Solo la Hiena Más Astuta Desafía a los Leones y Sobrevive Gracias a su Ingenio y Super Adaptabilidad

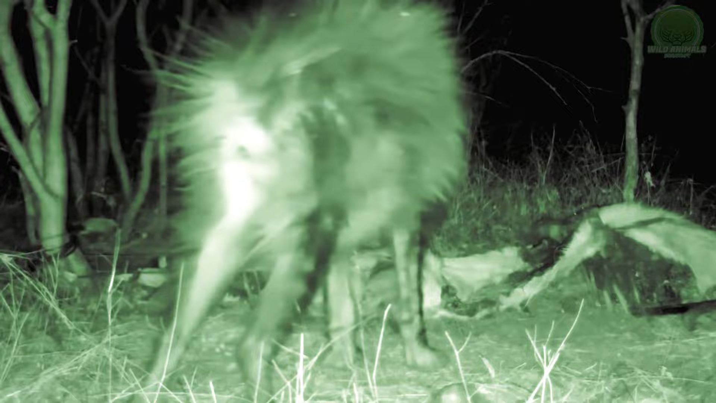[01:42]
Además de tener mandíbulas increíblemente fuertes, las hienas marrones tienen un pelaje largo que las protege excelentemente de las garras y los dientes de los enemigos.